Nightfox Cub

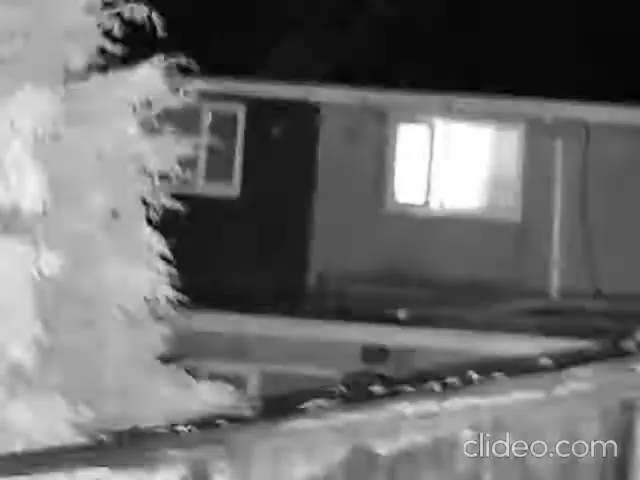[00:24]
and then back to the house opposite but bear in mind there is light pollution noise pollution sorry because of the trees in a way